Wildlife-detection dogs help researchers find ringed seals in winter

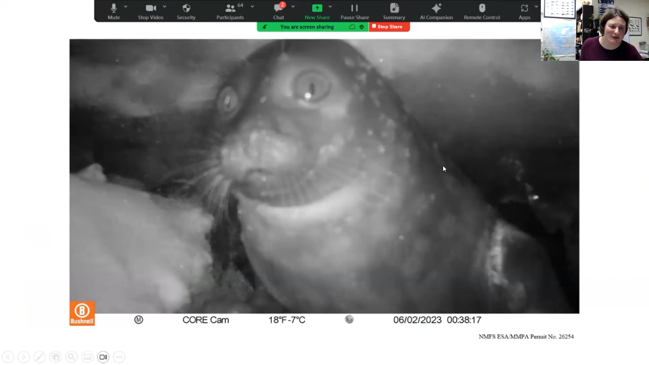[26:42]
So this is an example of a seal coming out of the cameras at night. So we know that the seals use the layers both during the day and at night.